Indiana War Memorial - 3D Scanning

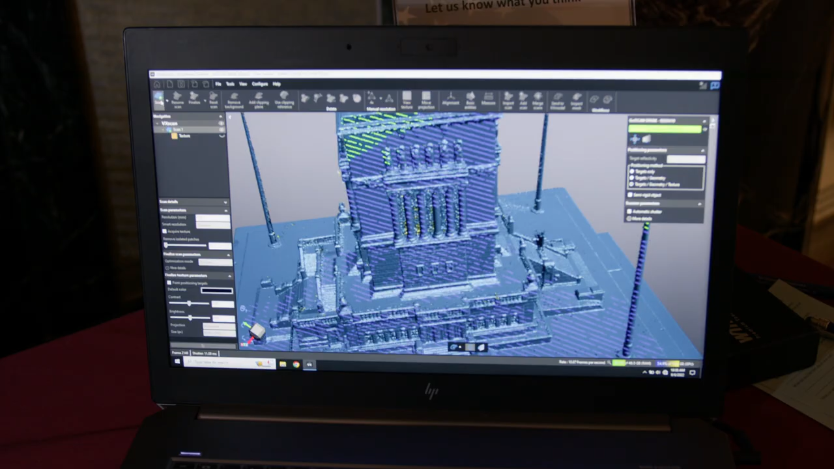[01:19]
Like a bronze model of the Indiana War Memorial that was made by a jeweler here in town many years ago,
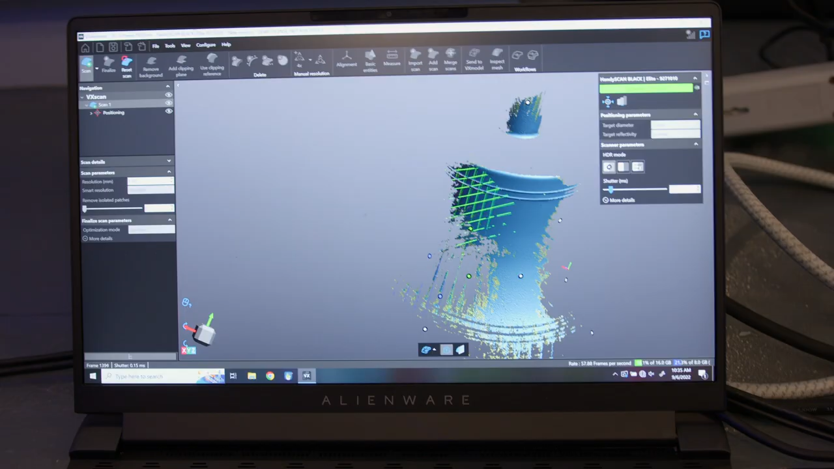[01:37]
A bell from the USS Indianapolis, the builder's bell from that, a bell from the USS Indiana,
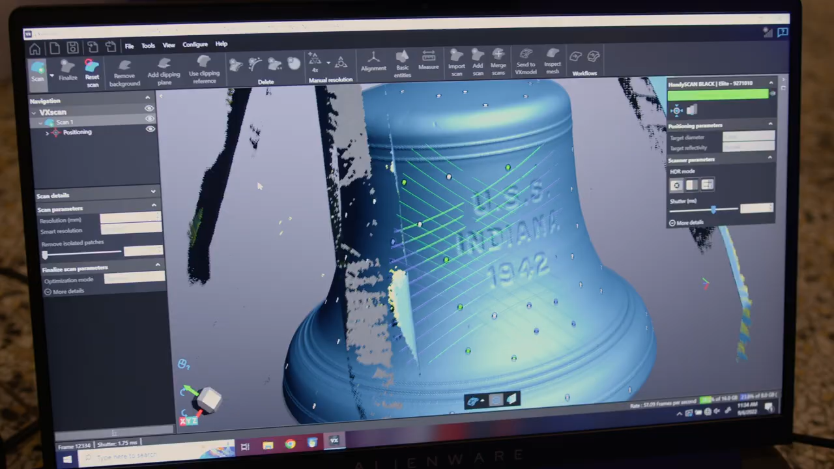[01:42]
and then one of Eli Lilly's cannons,